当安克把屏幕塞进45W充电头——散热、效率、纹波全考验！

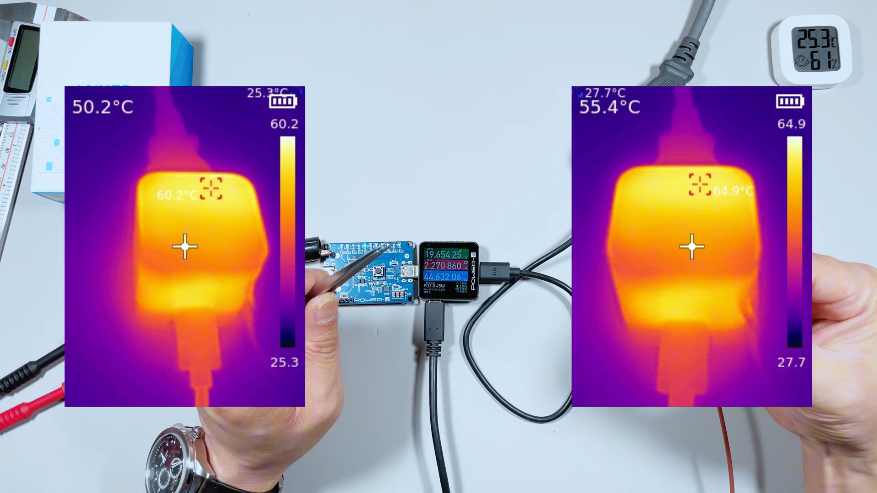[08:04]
一小时的时候表面温度为65摄氏度这就是45W25档位的烤机情况
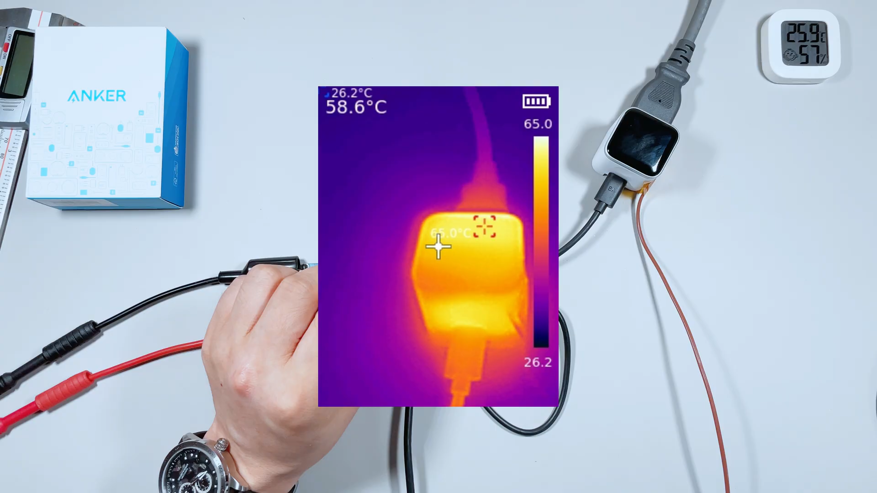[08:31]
On screen: spot 58.6°C
度最高的时候还是在65摄氏度这个充电器真正的拿出了安科的水平这个温度控制确实还是可以的